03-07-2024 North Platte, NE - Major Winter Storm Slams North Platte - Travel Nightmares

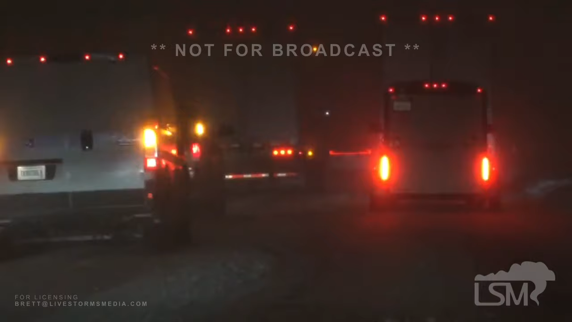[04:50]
Kind of surprised the interstate is not closed yet, but this winter storm is packing a punch and it is causing major traffic delays.